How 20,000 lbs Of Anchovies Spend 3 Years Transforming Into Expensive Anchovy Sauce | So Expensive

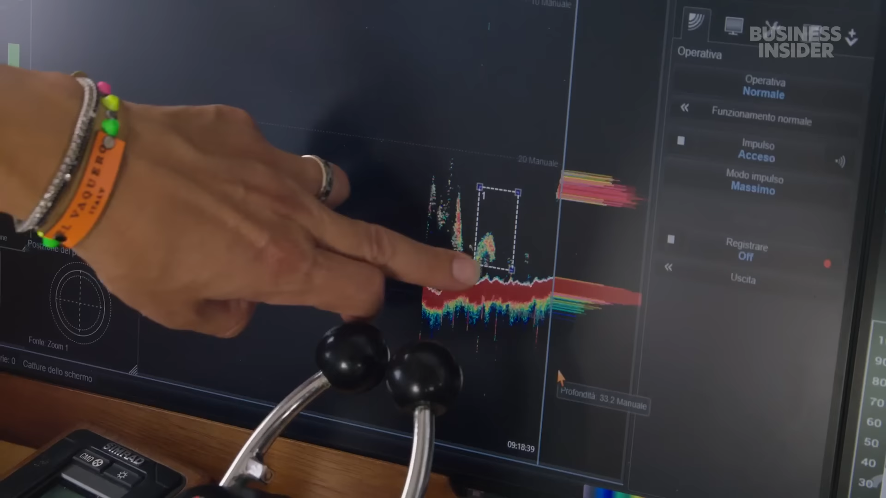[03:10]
Echo sounders not only help locate anchovies,
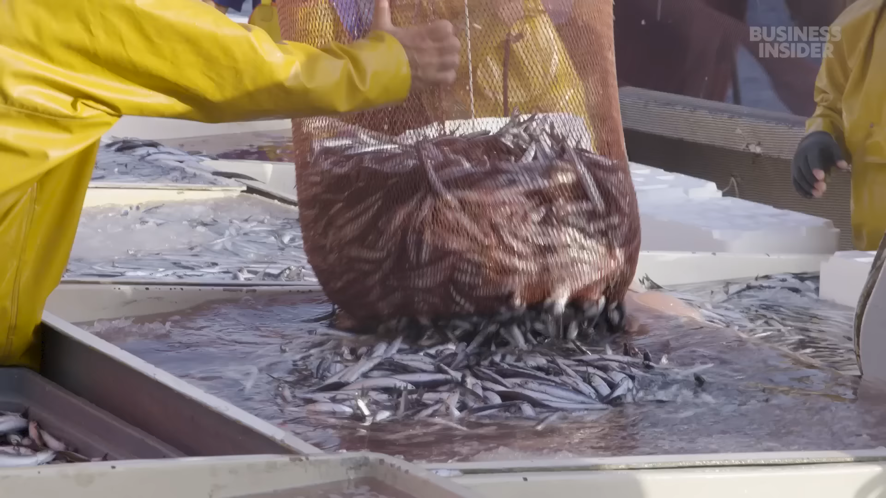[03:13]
but confirm their exact size and weight.
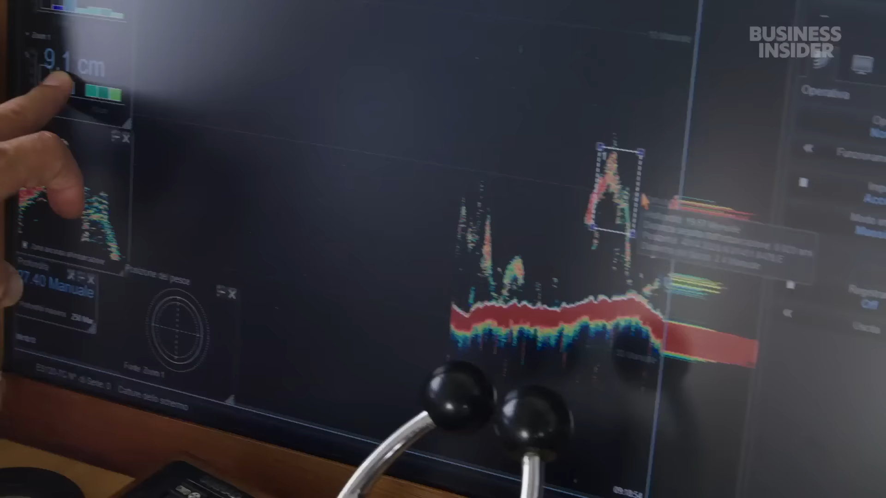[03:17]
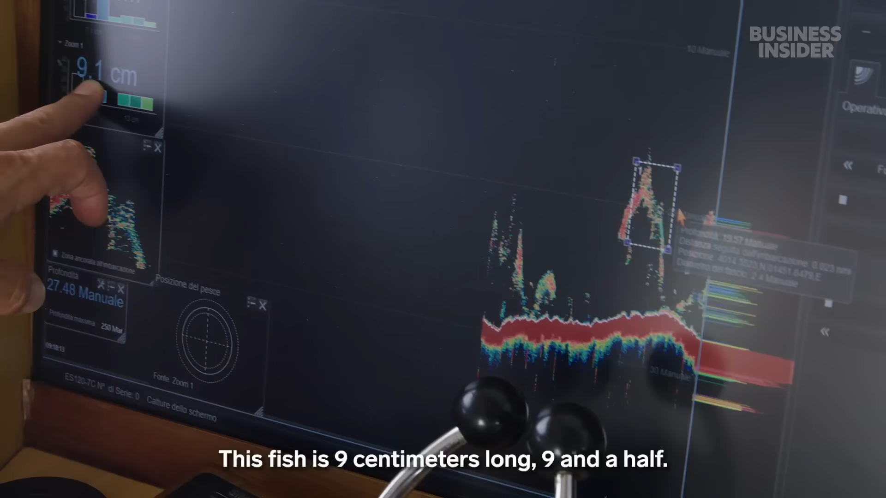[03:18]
È un pesce da 9 centimetri, 9 centimetri e mezzo,
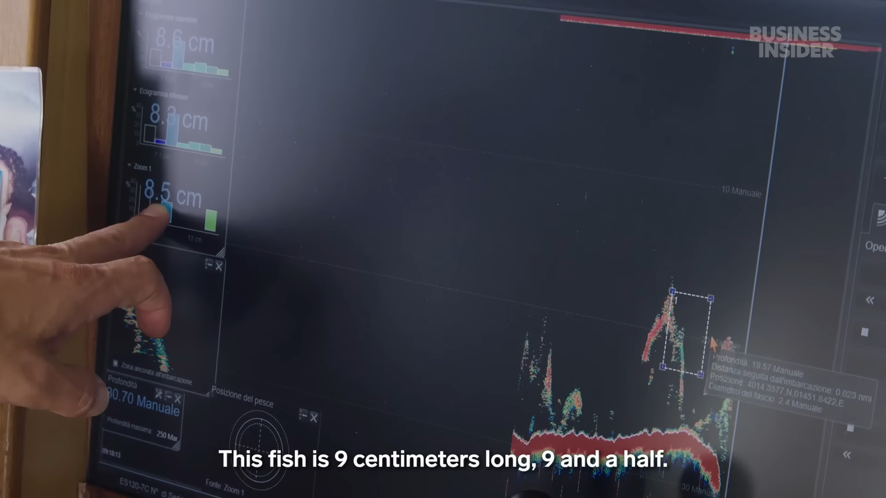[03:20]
vedi, 8 e 3, quindi una taglia decente come pesca delle alici.